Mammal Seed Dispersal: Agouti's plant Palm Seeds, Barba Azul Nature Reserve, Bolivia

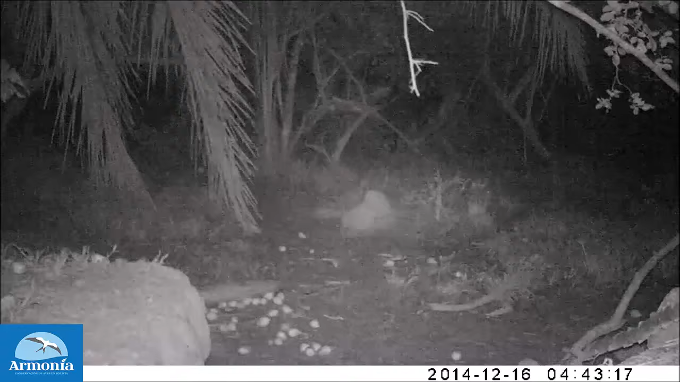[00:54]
The next evening most likely for foraging night monkeys have knocked to the ground a large number of motaku palm fruits. Now we will watch what happens to this fruit during the next day.